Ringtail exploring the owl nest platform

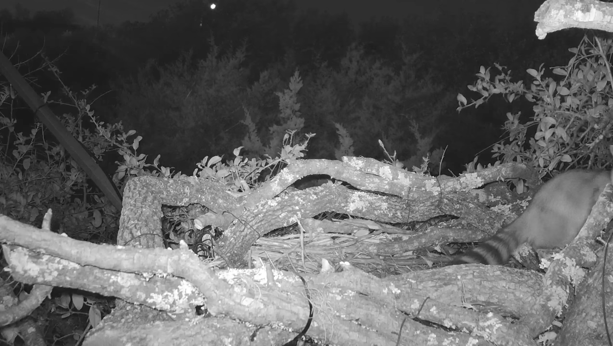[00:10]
and in the underground burrows and the above-ground dens and everywhere we see him and here he's just kind of exploring things and looking around he stands up here just so he can get a view out over the edge there he's about 30 feet up
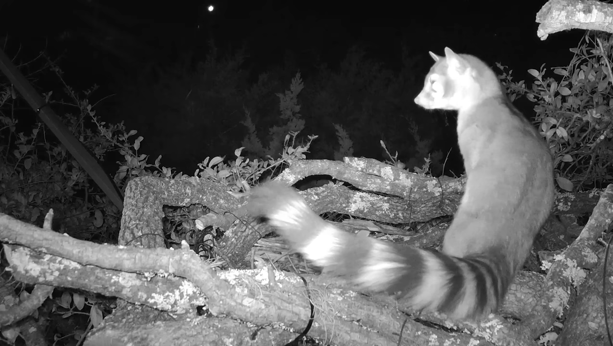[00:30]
off the ground in this owl nest and it's a nice view I'm not sure how much he can really see because it's actually dark out there even though it looks light here this is shot with infrared night vision so can he really see things I'm not sure